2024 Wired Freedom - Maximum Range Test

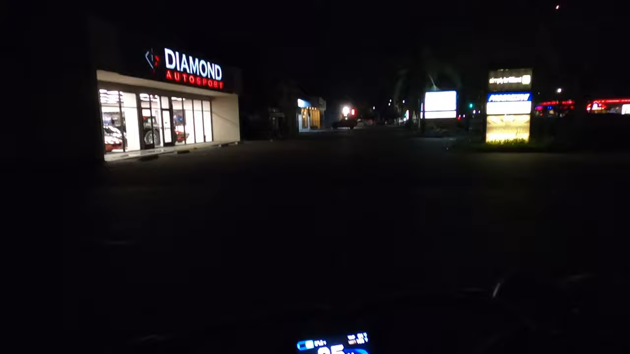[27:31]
All right, guys, it was really dark down by the river, so I decided to kind of scoot up into town a few streets over where there's some better lighting, but I just saw this place.
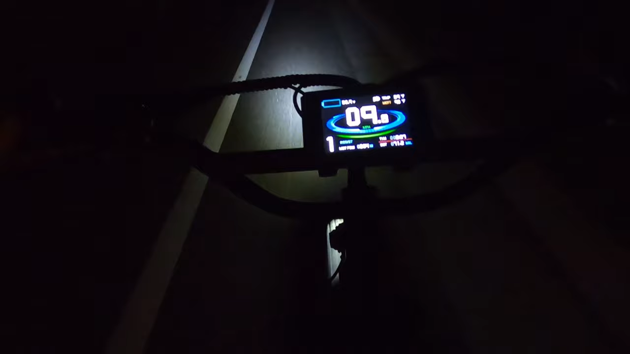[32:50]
50.9. We're at 71.2 miles. 50.8 volts.